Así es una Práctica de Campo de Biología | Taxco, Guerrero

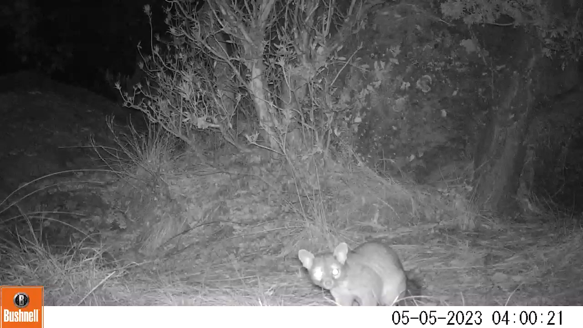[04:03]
Es decir Solo con la temperatura Del animal Pueden detectar su presencia En especial en la noche Hay algunas Que tienen flash O sistema